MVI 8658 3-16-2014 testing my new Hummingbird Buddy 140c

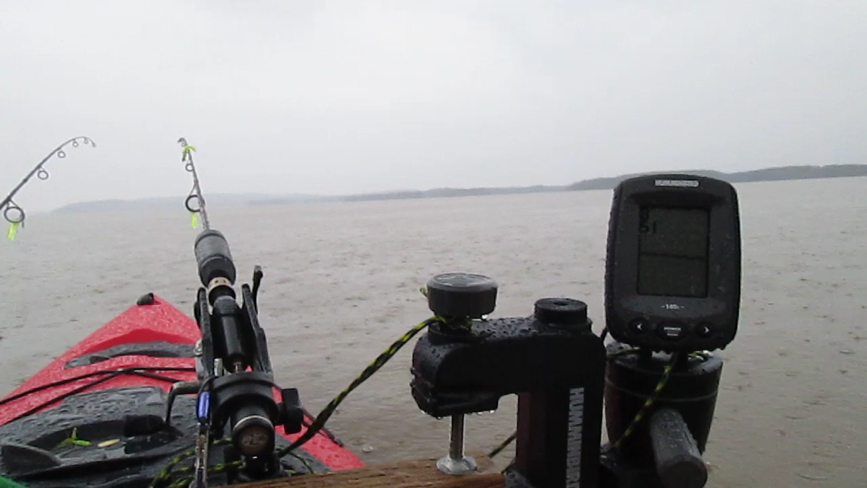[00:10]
Nice day to be out here showing me at 8 feet of water. Water temperature at 51 degrees Fahrenheit. Just a little bit of structure. This thing is so easy to operate.
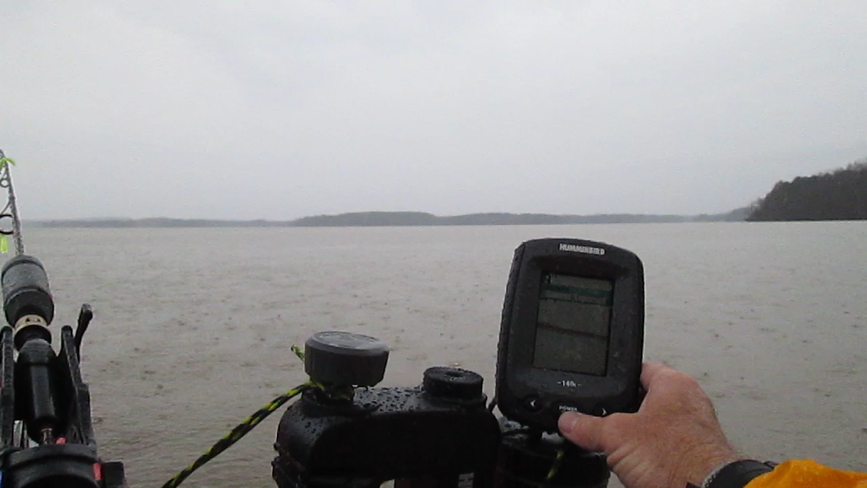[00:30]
Let me turn some light up on it. Yeah, a little bit of structure on the bottom. Now we're at 9 feet. I think this thing is gonna work just fine for me.